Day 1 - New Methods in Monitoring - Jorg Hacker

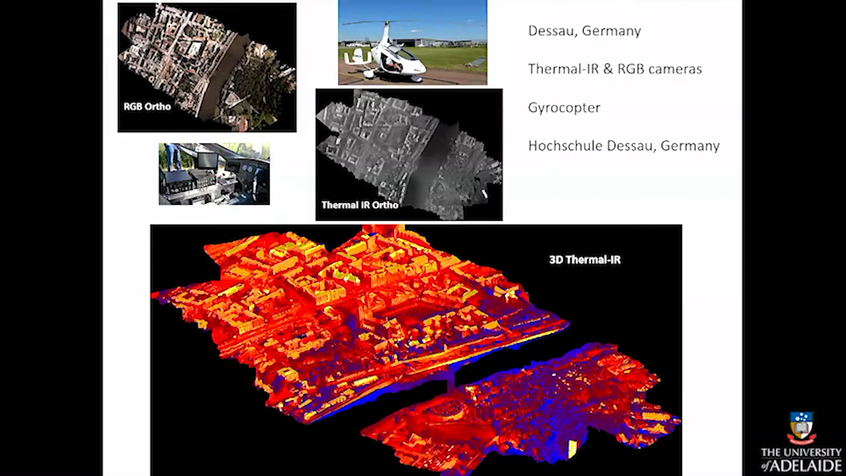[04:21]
3D thermal infrared, which one can also in other ways, but this way it's a hell of a lot cheaper than anything else. This one is a very exotic one, like it's a trike.
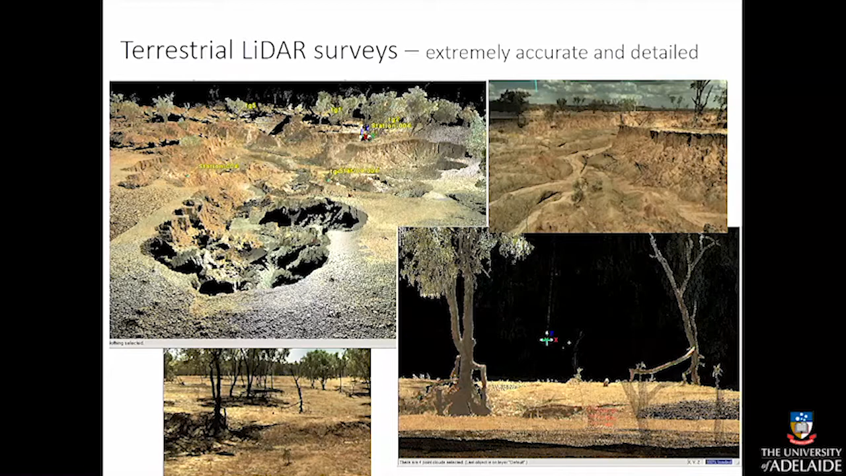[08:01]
very steep hills, you can't climb them up, you have to lift the thing out, go somewhere else, and so on. You get fantastic images, like this is really, I mean, this is really like nature, but it's extremely expensive in terms of manpower. So, we said, okay, let's try some, oh yeah, that's how it looks.
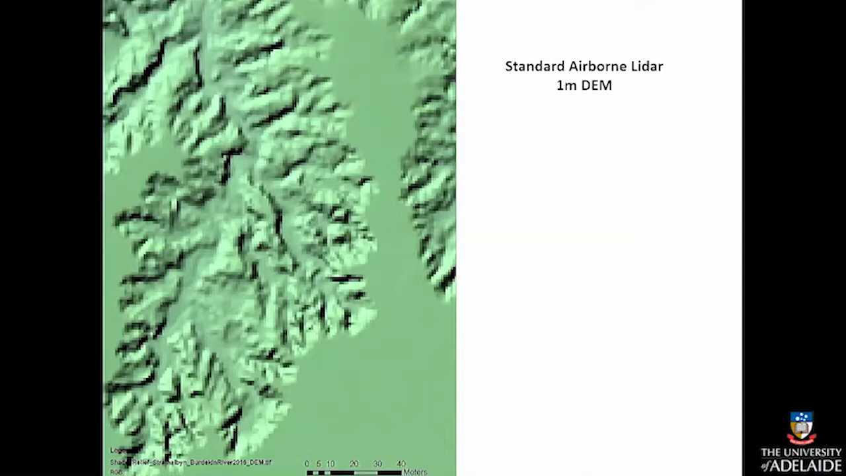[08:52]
You can't really see a difference because it's very out of focus, so to say. You can add, the canopy height model doesn't help you that much,
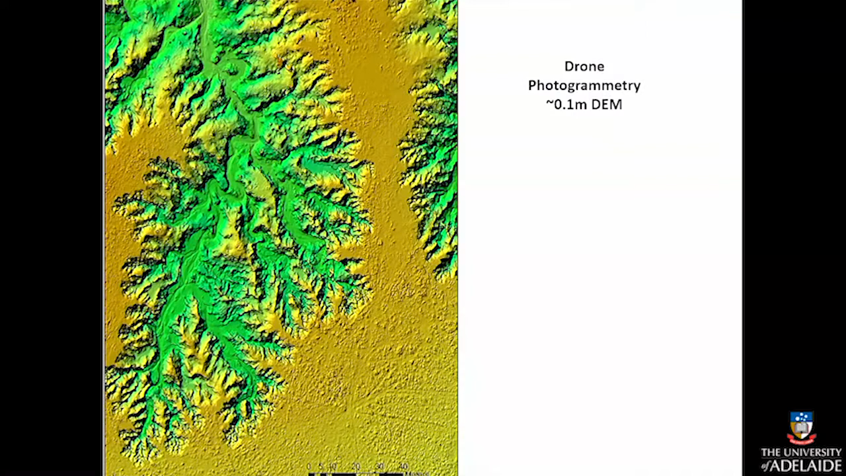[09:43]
That works. So, fine. Great detail, sufficient resolution, but there's one problem, or two, in fact.